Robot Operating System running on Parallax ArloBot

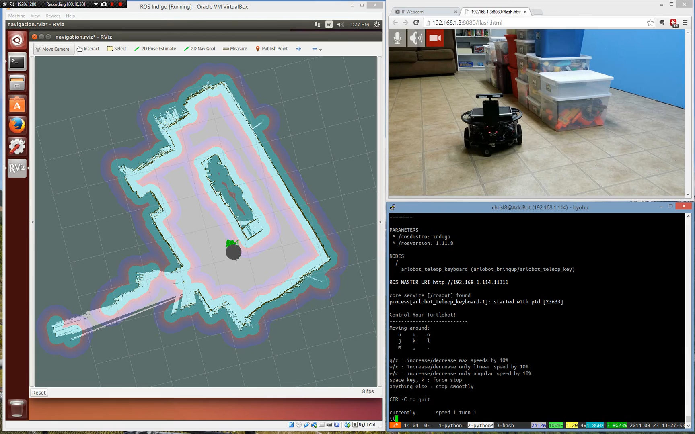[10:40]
but we're just gonna rotate the robot real quick. And look at all those arrows. Suddenly they're just way less and suddenly the map gets really tight because it's like, okay, now I'm really sure I'm at because I've seen everything. If you had like, you know, one of those $5,000 laser scanners that was, you know, 360 degrees, then you would not need to do this. But our connect type sensor just sees forward, so we have to rotate.
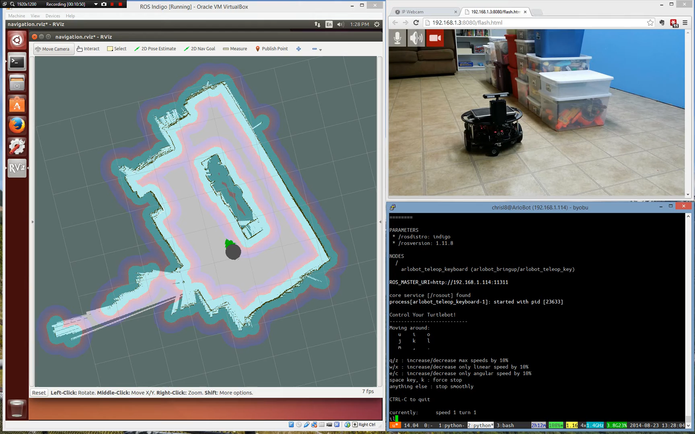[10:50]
So now this is what's really fun. And if you think about it, you can really apply this to lots of scenarios. We've got a map. We've got a robot. I've turned off the keyboard operation.
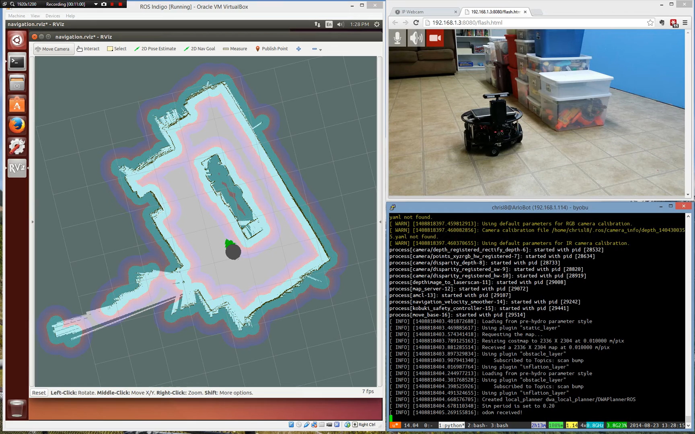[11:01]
Now we're gonna set a 2D navigation goal. What we're gonna do is say, hey, I want you to be here. And I want you to be facing that way. Makes a plan. It drives. Now you've got an actual robot operating. Let's do a more complicated one. Here's a 2D navigation goal. I want you to be over here. And I want you to be facing. Let's turn around. Let's see over here, but you're facing back that way. What's it gonna do? Okay, it's made a plan here. It's gonna turn around. It's gonna drive over there. It's doing this all by itself.